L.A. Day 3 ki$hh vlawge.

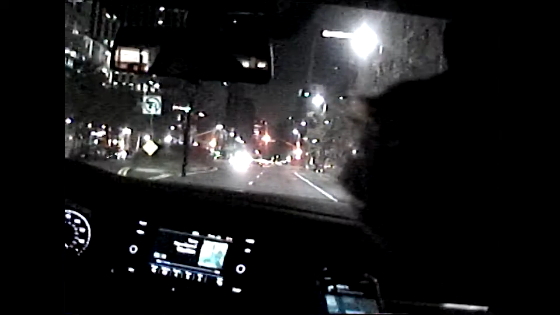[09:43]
Yo, it's dark. We're on the outskirts of Topanga. I could take it to Topanga. It's 3:00 in the morning.